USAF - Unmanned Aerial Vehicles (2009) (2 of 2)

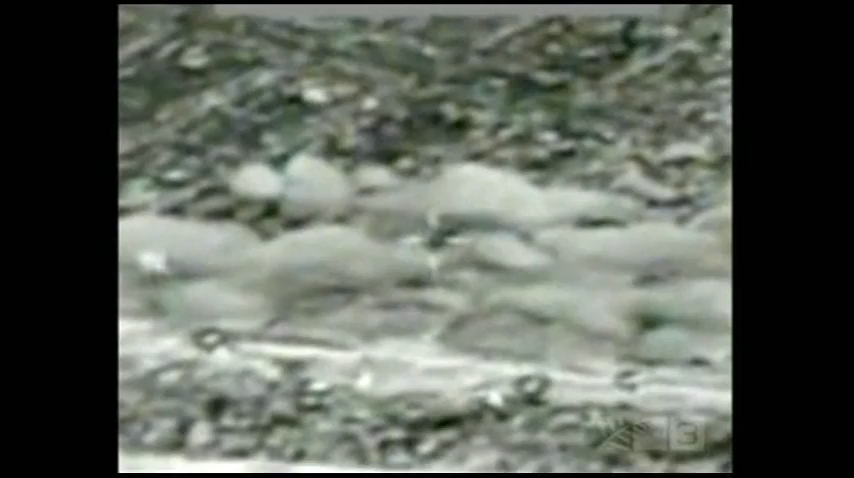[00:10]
convoy. They were trying to get away, but the predator was watching. This is a hot gun. And what do you mean by hot gun? Well, it's literally, in this scene, white is hot.
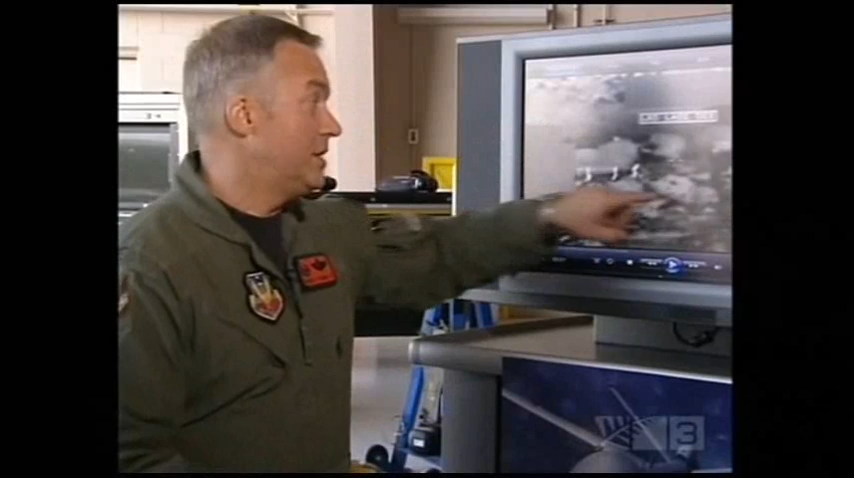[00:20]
And that white spot that this guy is carrying is actually a hot gun. So it's been fired, and we already know that it's been used.
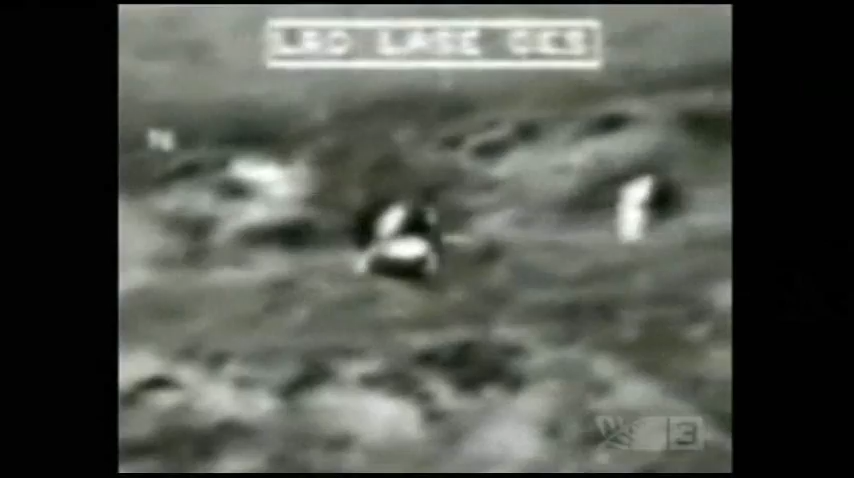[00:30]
We've met positive identification criteria that these are bad guys. And so now we can go ahead and strike these targets.
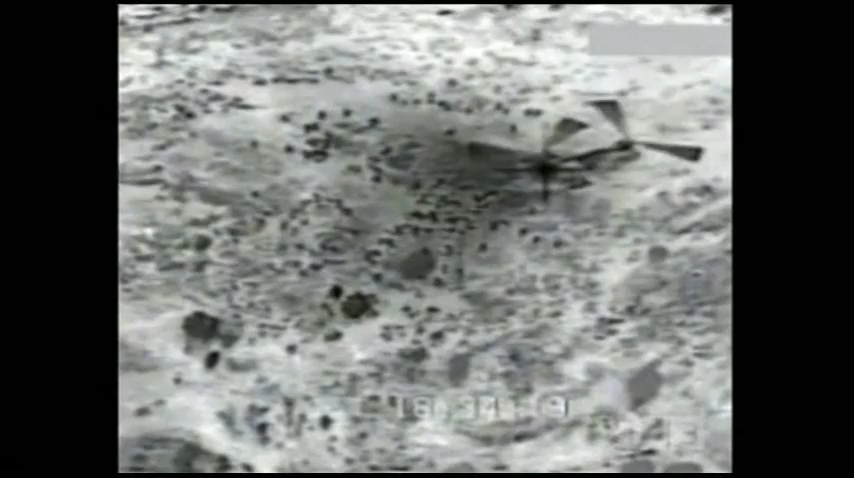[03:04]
What you're looking at is the image from the Predator's infrared camera as the pilots watch a Chinook helicopter offloading troops. This is happening in the dead of night, so on the ground it's pitch black.
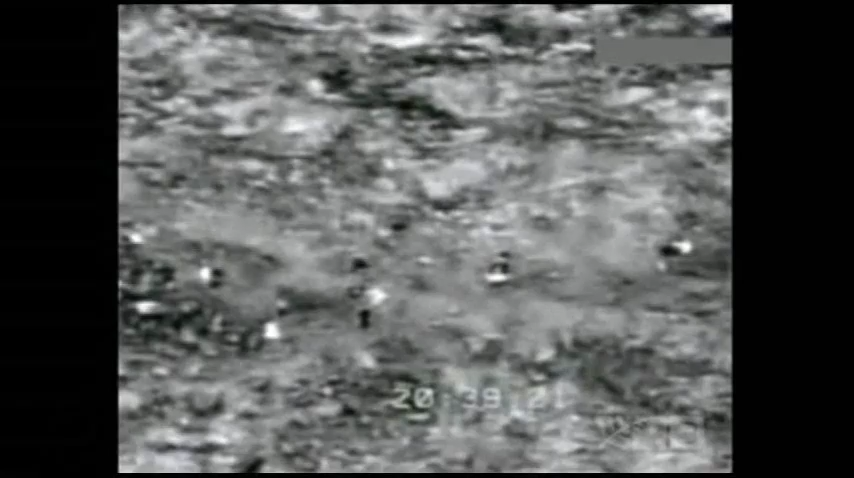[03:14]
The Predator crew in Nevada was tasked to watch over the soldiers as they got some rest,
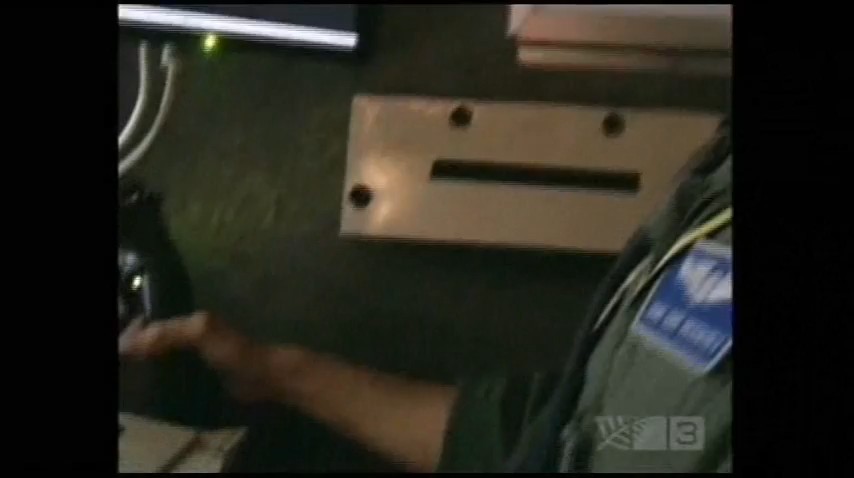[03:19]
pulling guard duty from half a world away.
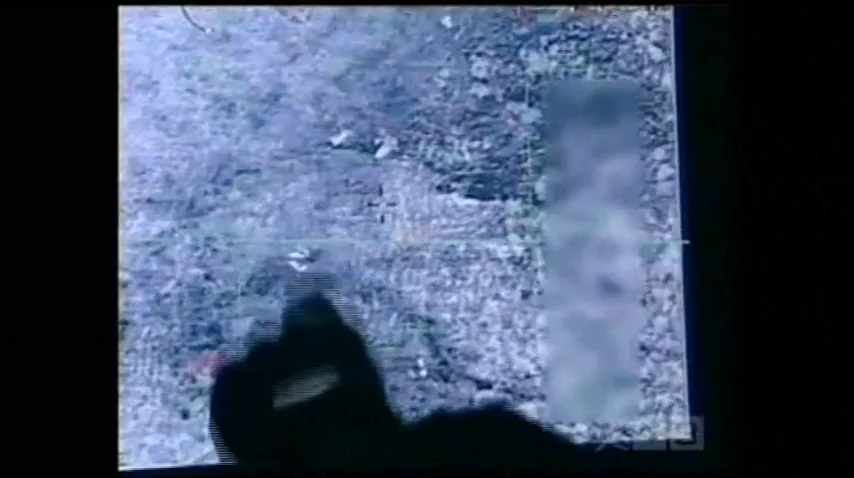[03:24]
Looks like they're all in sleeping bags. Those large white spots they're looking at are the soldiers' sleeping bags.
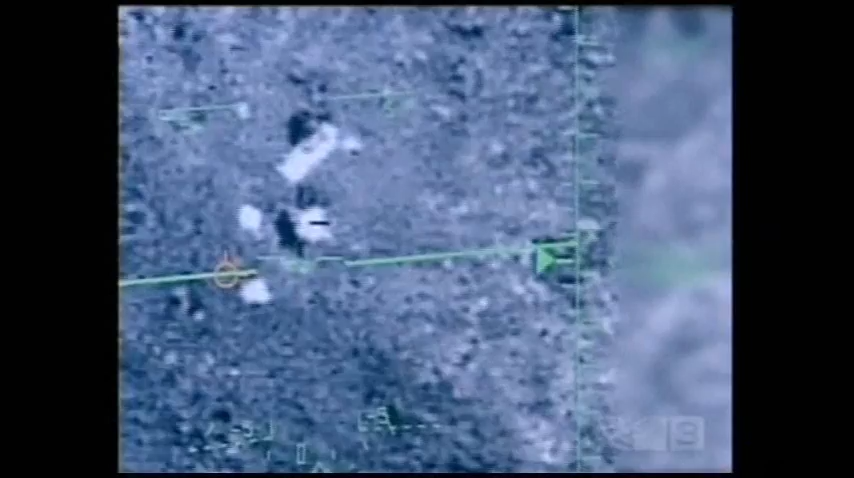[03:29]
The infrared image is so sensitive that once the soldiers are inside the bags,
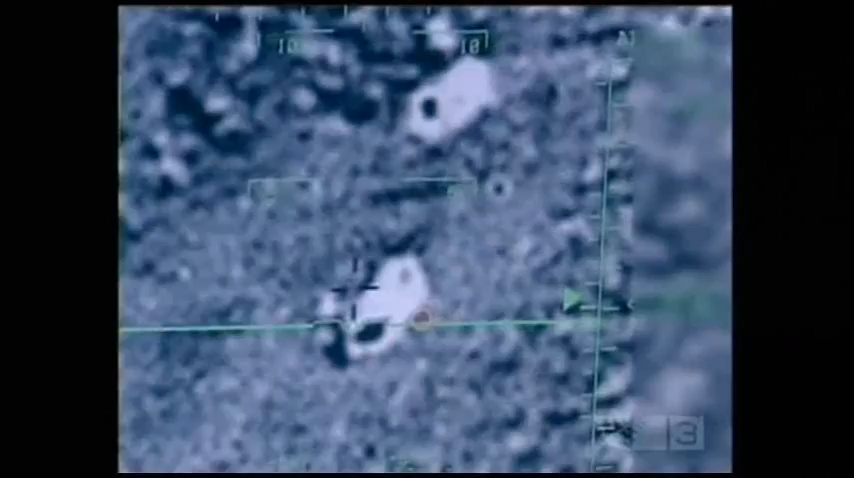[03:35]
the image can distinguish between the cool sleeping bag and the soldiers' warm heads,
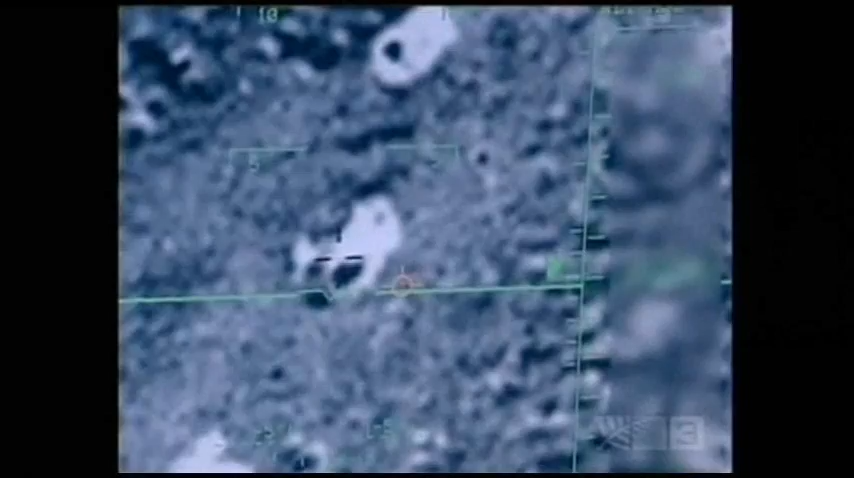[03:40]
those black circles that you can see poking out of the top of the bags.